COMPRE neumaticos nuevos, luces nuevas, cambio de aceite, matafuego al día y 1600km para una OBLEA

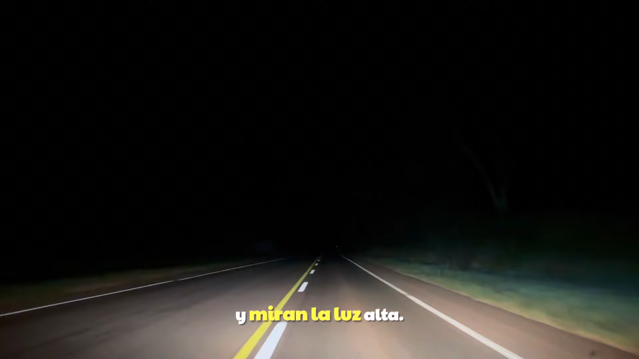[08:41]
Impresionante. O sea, manteniendo las luces, o sea, los faroles originales de la camioneta, estos LED que les coloqué es otra cosa.
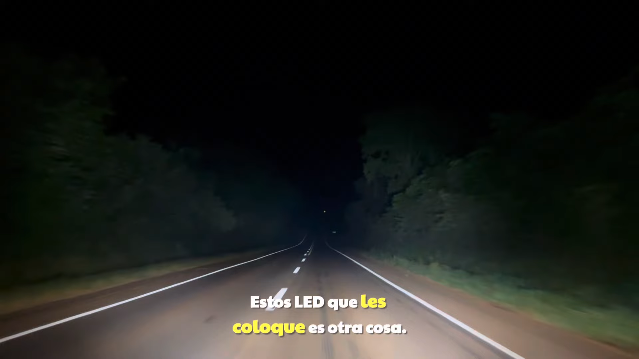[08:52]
Miren lo que es. Muy, muy, muy bueno. Claro, ¿no? Que no venga nadie enfrente porque encandila. Va caramba.
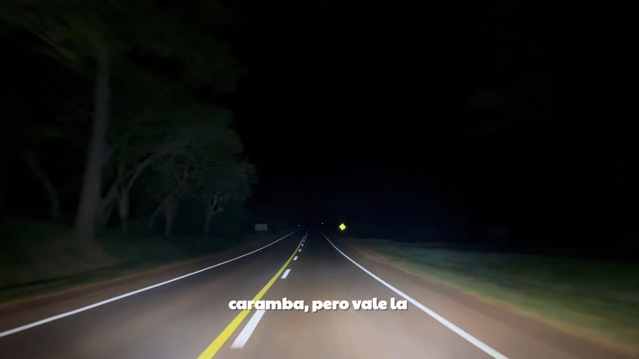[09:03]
Pero vale la pena, mira. Nada con los LED nomás, ahí.
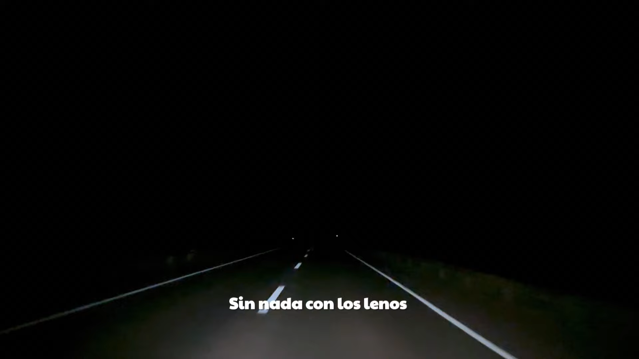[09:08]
Y ahí va. Qué locura. Muy buena esta LED. Así que bueno, vamos a darle rumbo a la BTV.
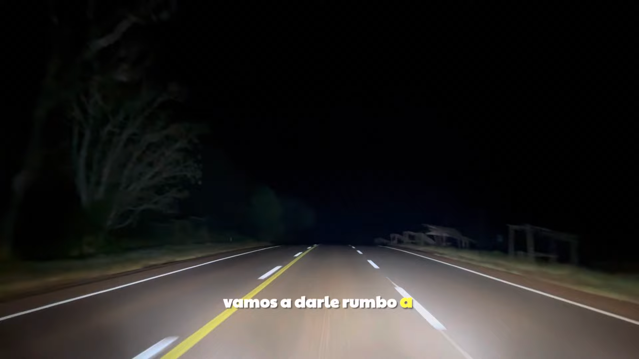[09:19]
Bueno, ahí estamos llegando a la BTV.